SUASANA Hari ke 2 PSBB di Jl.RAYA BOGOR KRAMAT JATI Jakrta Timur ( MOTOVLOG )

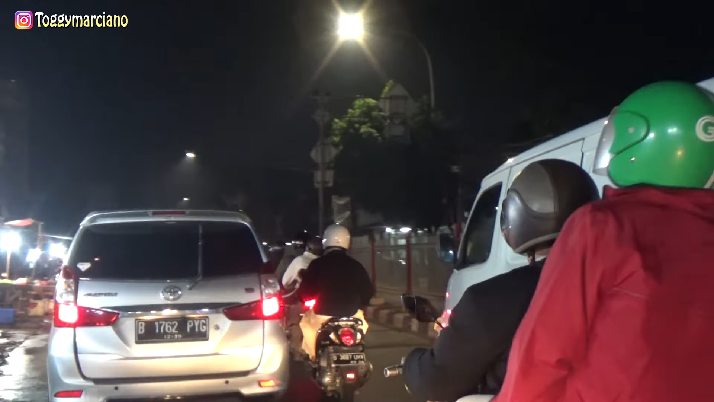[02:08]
tidak peduli dengan apa yang terjadi hari ini, dan pengamen pun masih banyak guys.
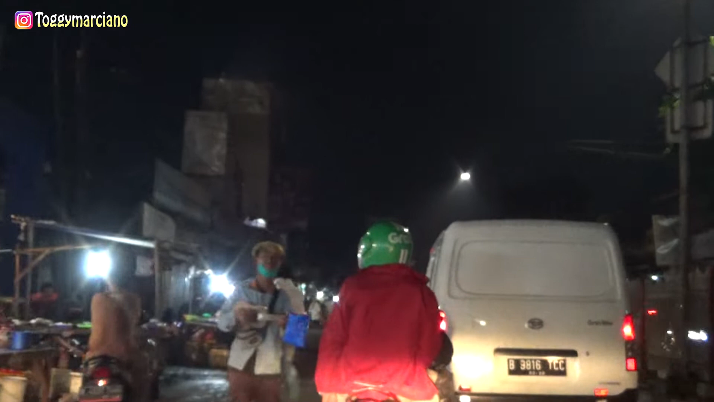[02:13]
Dagang sayur.
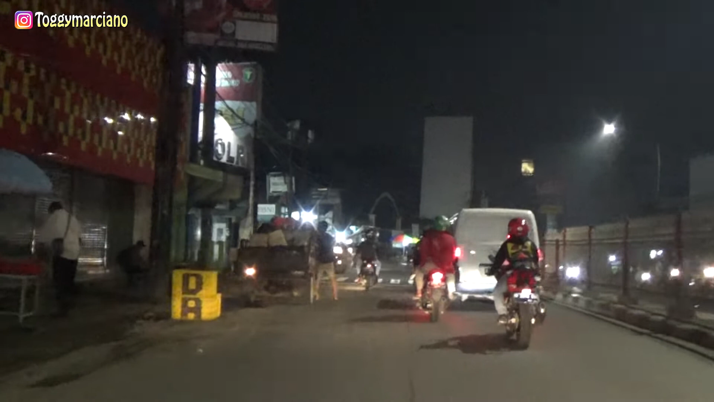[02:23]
Ya, kita berada di tepat pintu masuk Rumah Sakit Polri. Jalannya
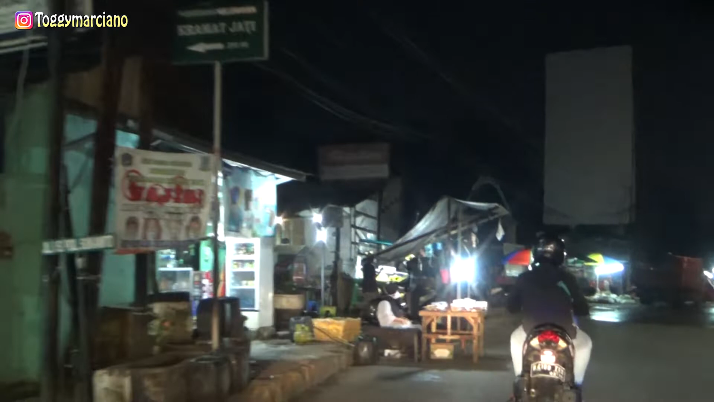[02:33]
masih banyak orang dagang, cuman mungkin pembelinya berkurang kali ya.
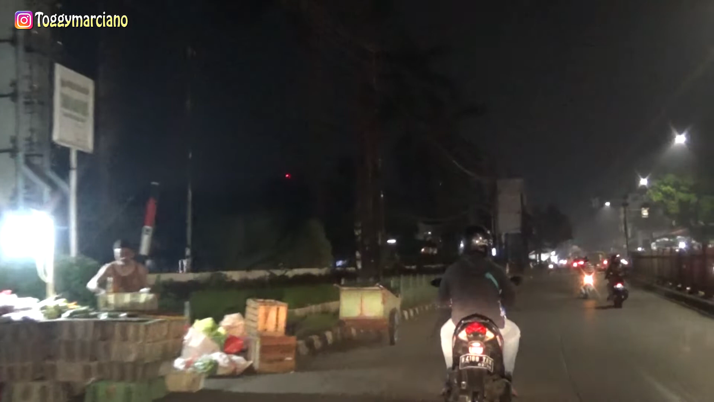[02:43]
Ini kita berada di Asgar Carrefour, tempatnya Carrefour Lippo Plaza.
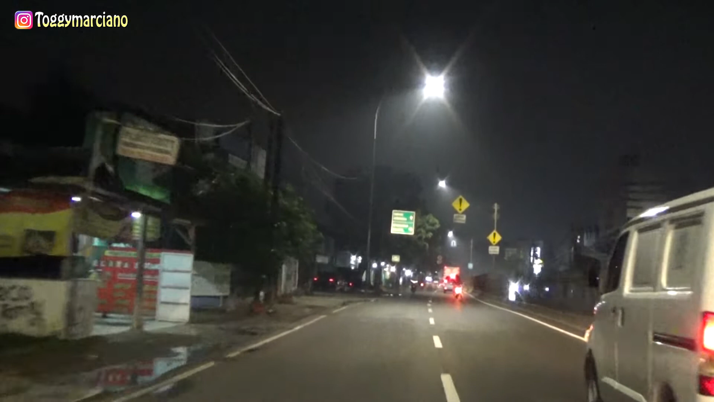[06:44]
Sudah banyak orang dagang sayur mayur.
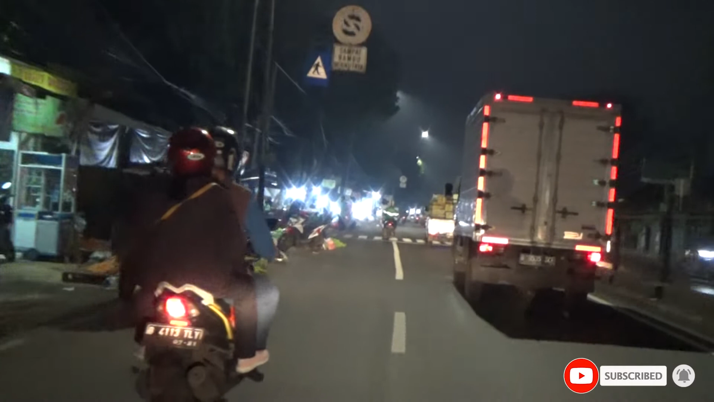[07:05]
Ini mungkin pagi baru ramai orang jual sayur yang buat gerobak atau apa.
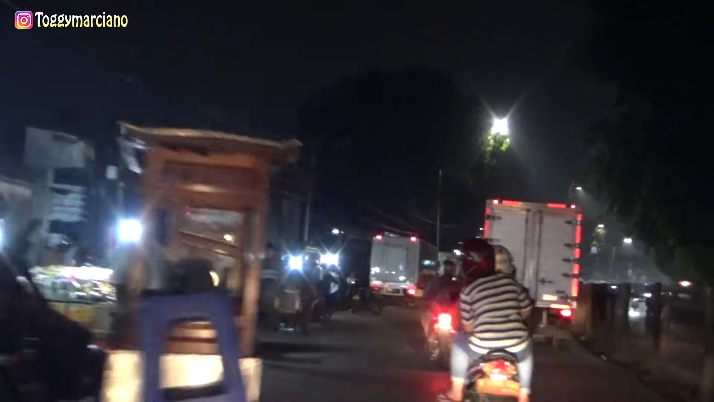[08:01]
buah-buahan, buah naga, sirsak, kembang bakso, semuanya ada. Nah, mungkin memang itu murah ya.